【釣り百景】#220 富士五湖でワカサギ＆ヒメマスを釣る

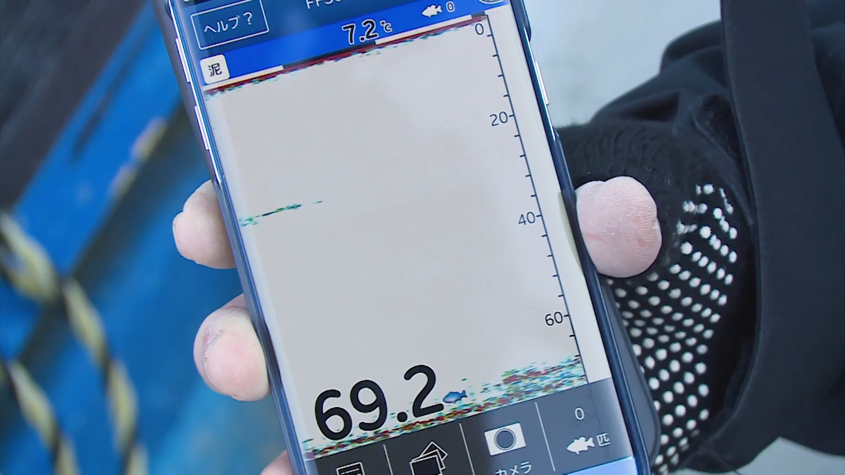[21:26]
On screen: water 7.2°C
これ白と白で挟まってるとこでちょうど11、2、3でやりましょうっていうことはもう少し開け大丈夫?